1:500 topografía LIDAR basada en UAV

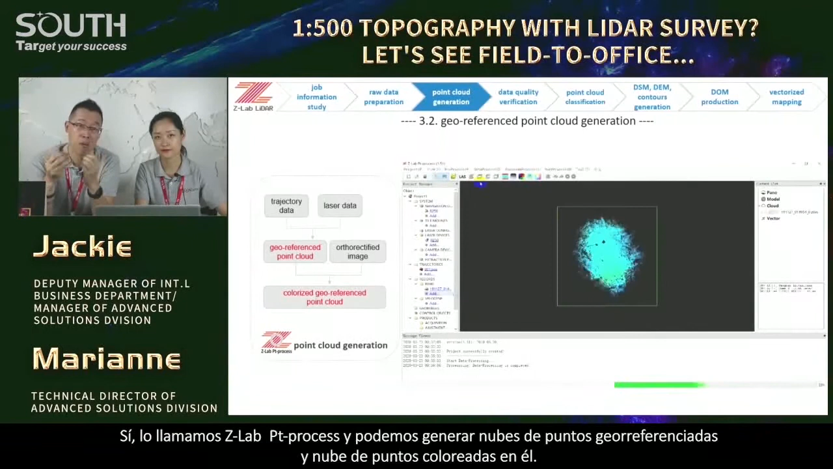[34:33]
We can generate geo-reference point cloud and colorize point cloud in it. For these two steps, I mean, trajectory data processing and point cloud generation. Usually, it takes 10 to 15 minutes for each flight. I mean, yeah, not too long. Okay. ZLab Point Process.
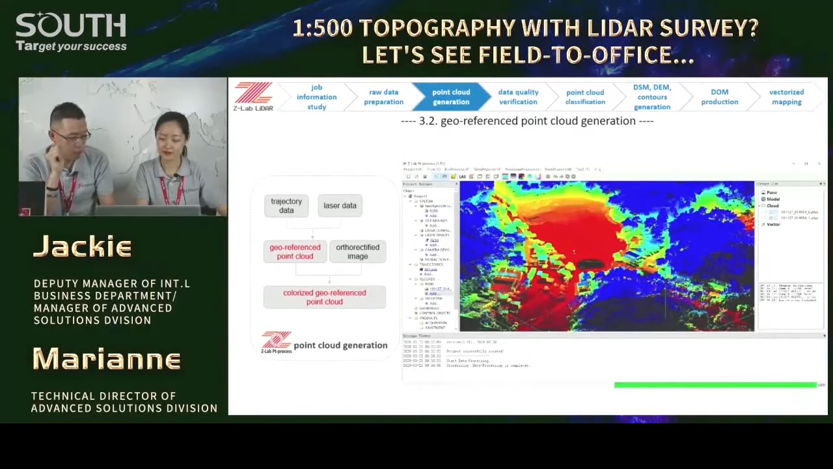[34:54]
Yes. After that, we have to verify the data quality. And there are four major criteria listed here.
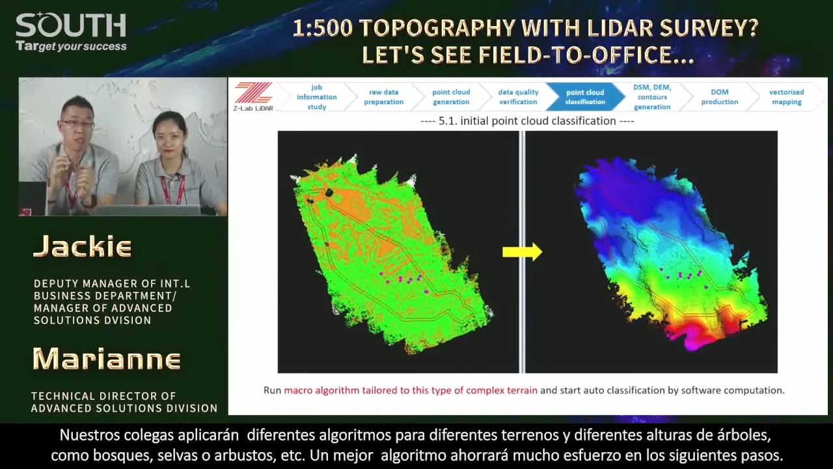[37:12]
Our colleagues will apply different algorithms for different terrains and different tree heights, like forest, jungle, bushes, etc. Better algorithm will save considerable efforts in the following steps. Go ahead. For that, we will work on the auto mosaic that would be used as reference to tell ground objects more easily. And the 3.5 cm GST here, see, right? It's good enough for our coming 5 cm resolution of a photomap production.
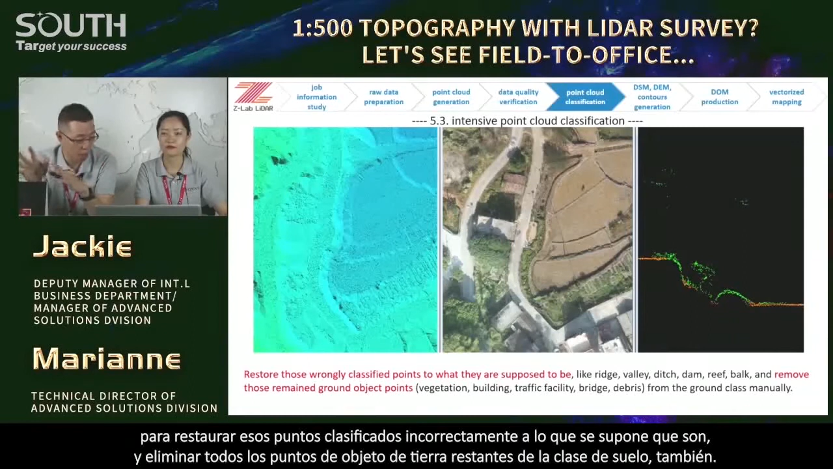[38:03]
Something like a plus or minus. Ah, I heard before, it's a bit labor intensive. How could we do it faster then? Hmm.
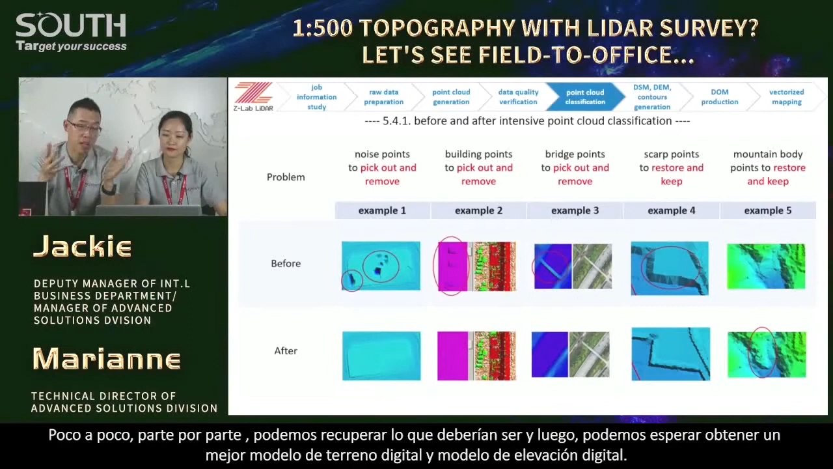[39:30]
And then, we may expect to obtain better digital terrain model and better digital elevation model.
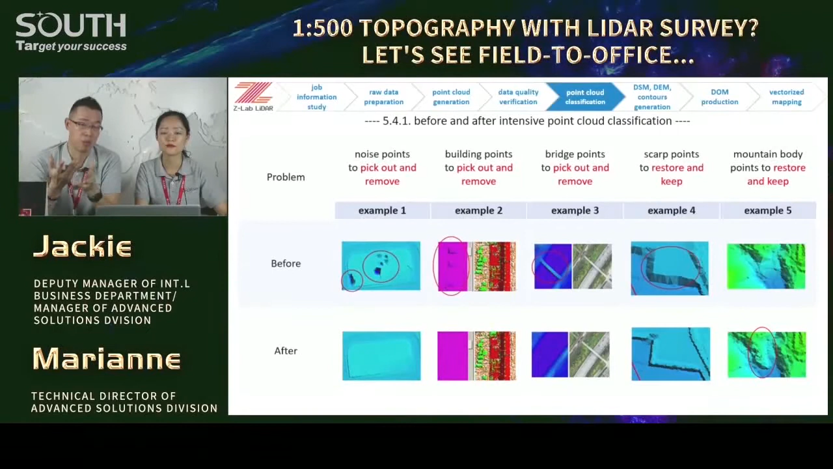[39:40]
Yep. Okay. But, what if we overlook or ignore some parts in this step?
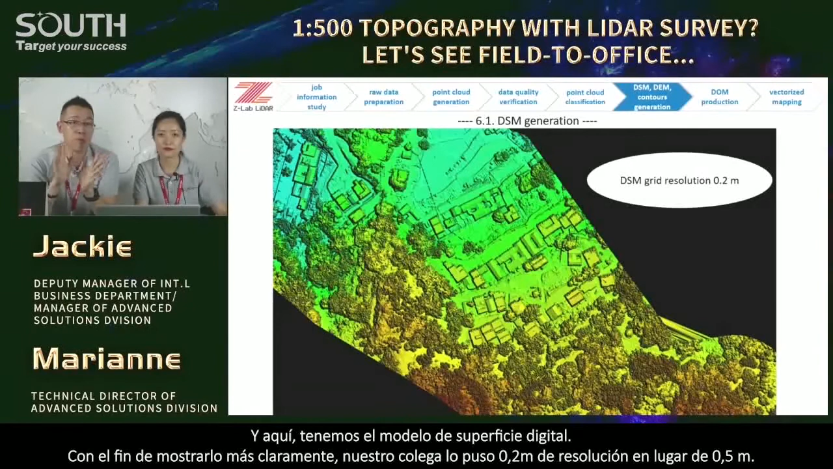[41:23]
Mm-hmm. Uh-huh. Now, you may find some vegetation, buildings, right? Quite a lot on the ground surface. Yes. Right?
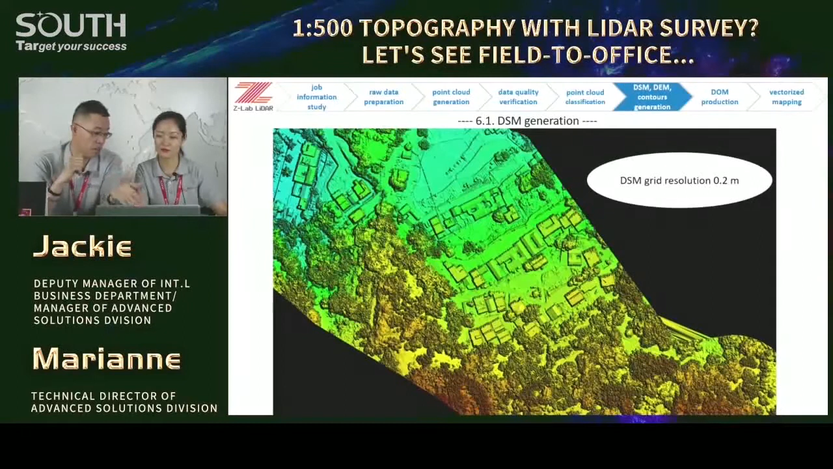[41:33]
We say it, digital surface model with all the ground objects on the surface. Right? Then, based on the efforts of intensive classification, most of the ground points would be kept in the point cloud for generating the digital elevation model. Like this. Mm-hmm. See?
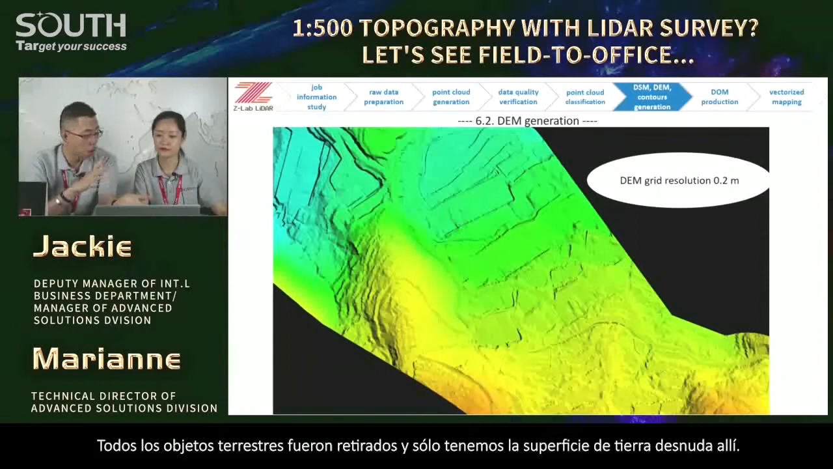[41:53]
All the ground objects were removed. Yeah. And we got only the bare earth surface there. Mm-hmm. Mm-hmm. Mm-hmm. See? Like this. Yeah. It's from my hand.
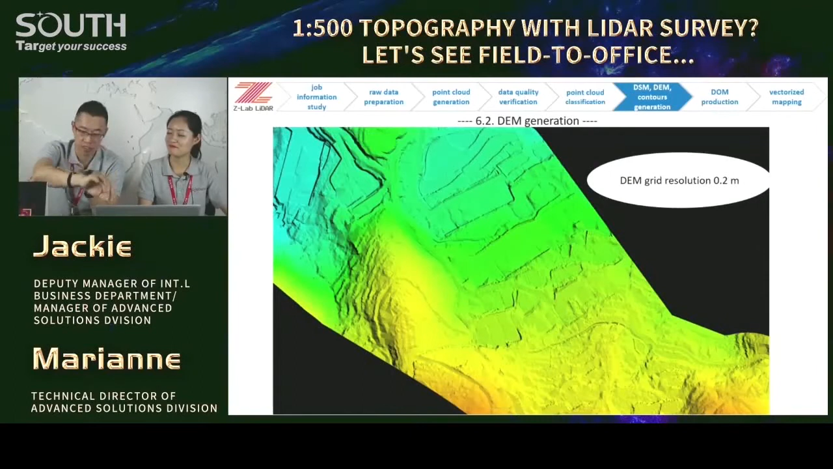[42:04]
Mm-hmm. Now, it's bare. There's still one more. Yeah. And that's one of the major outputs in topography. Yeah. DEM is very critical. Yes. Mm-hmm. Next, contour lines. As requested, 50-centimeter interval. We may say it quite precise because we've got sufficient ground points.
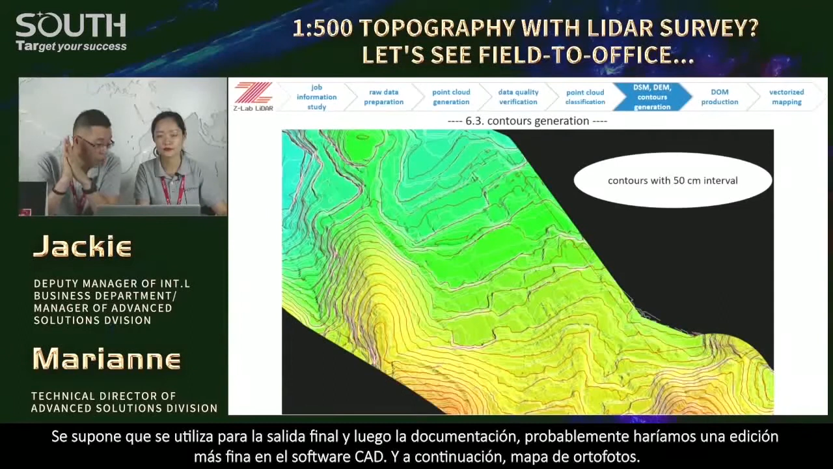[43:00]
So we would keep it like that. But suppose it's used for final output or documentation. We would probably do some more fine editing in CAD software. Okay. Yep. And next, offer photo map. Ah, it's T-photo in Terasolid. Yes.